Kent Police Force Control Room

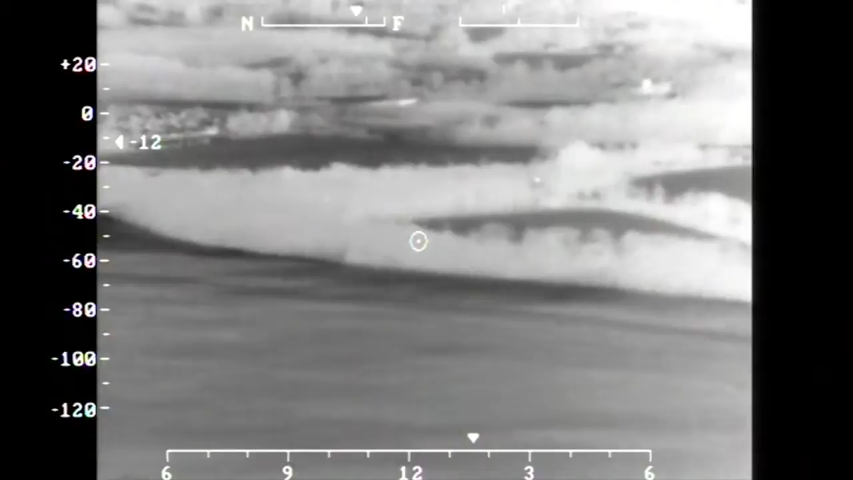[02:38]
QH99, we are overhead now. Was that him shooting?
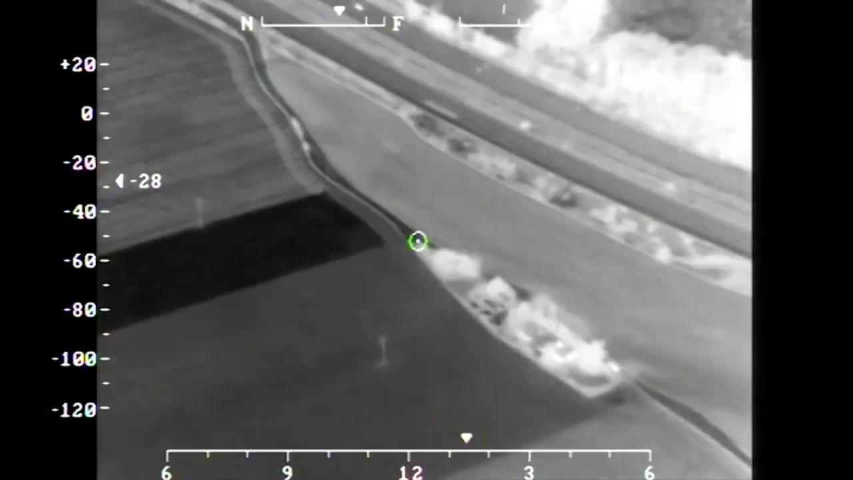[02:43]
There was a bright flash came out of his left seat. Yes, shining a big torch. With all pursuits, we try to end them as quickly and as safely as possible, and if need be, we deploy the Stinger.
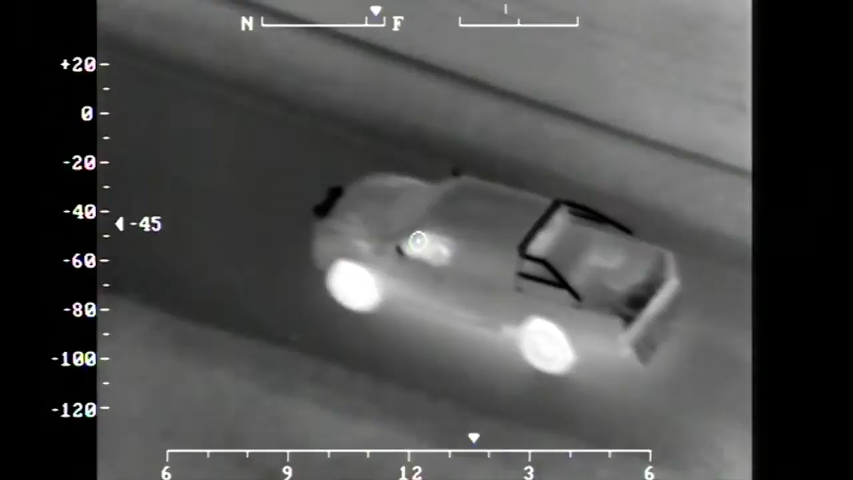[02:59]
Cars at the bottom. Stinger out.
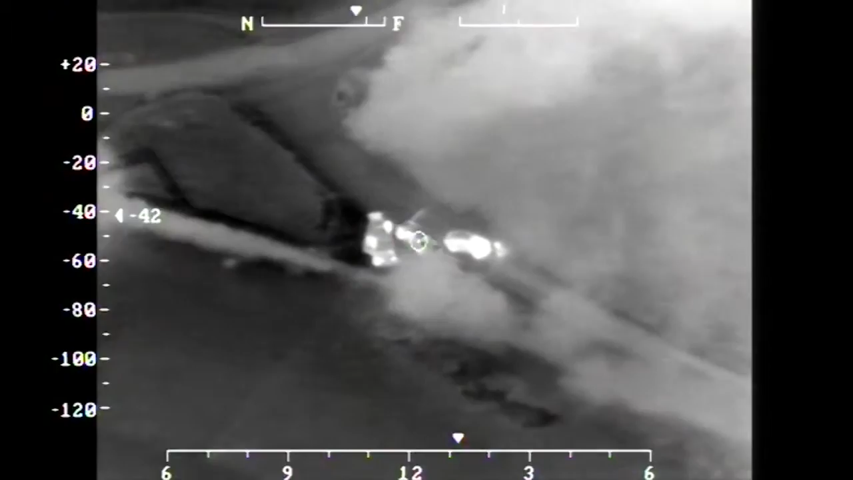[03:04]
Impact. No, we've still got visual on them. They're still moving.
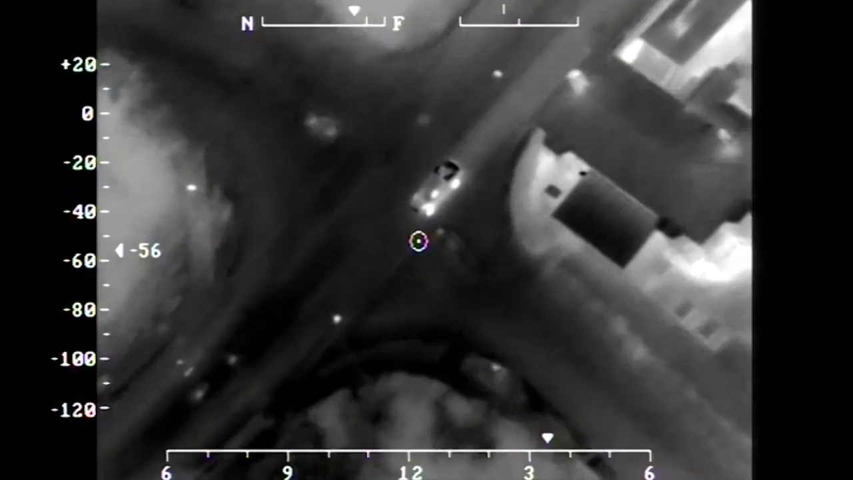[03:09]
Vehicle maintaining speed. It's stuck behind a member of the public.
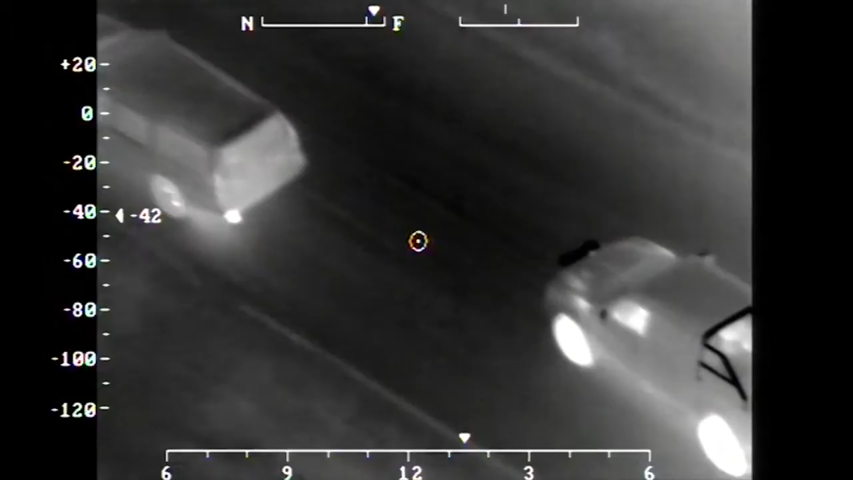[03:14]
99, I don't know what kind of vehicle you are driving, but when you pass this vehicle, you have a clear road ahead.